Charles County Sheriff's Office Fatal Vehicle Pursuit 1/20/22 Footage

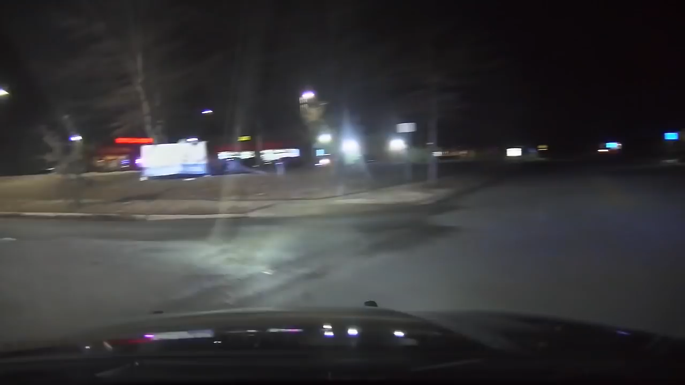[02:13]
9 traffic, St. Thomas, Walden. 685, he's running.
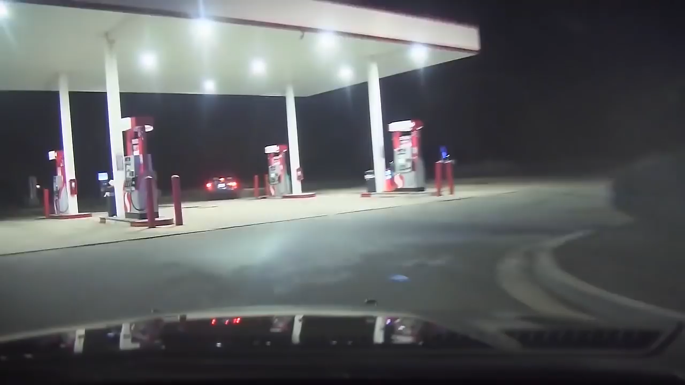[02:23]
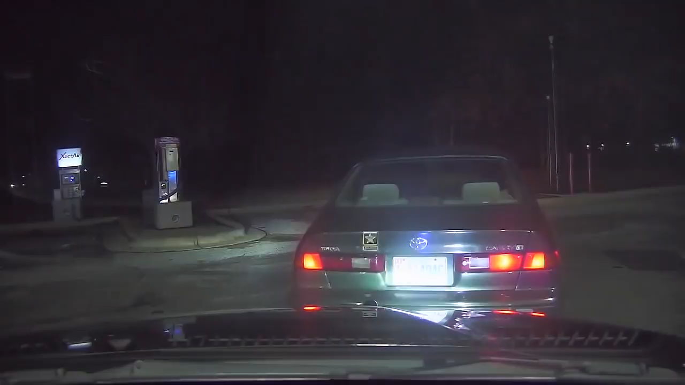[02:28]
He just almost hit me. Whoever's over on XPC.